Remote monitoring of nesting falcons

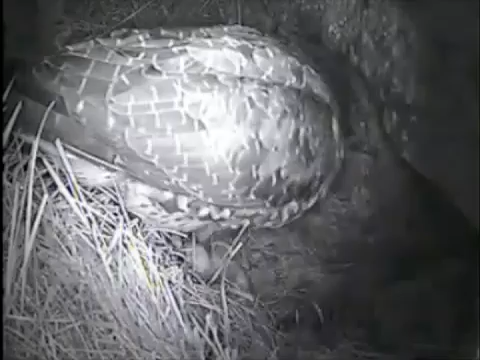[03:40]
and as you can see here, both day and night footage are of good quality. On top of that, the falcons did not appear to be disturbed by the presence of the cameras.
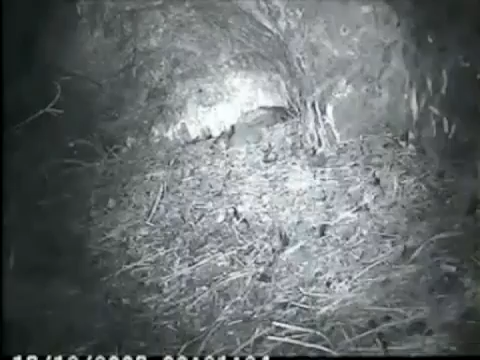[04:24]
In our first season, we had a nest that was predated. A single feral cat killed all three chicks in this nest over two nights,
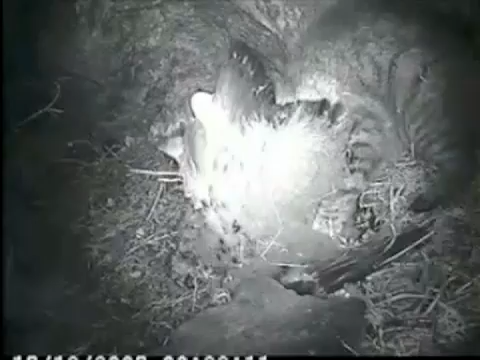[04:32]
and we were able to identify that individual cat because of a notch in its ear. This footage not only provided insights into the lack of defenses that falcon chicks have against feral cats,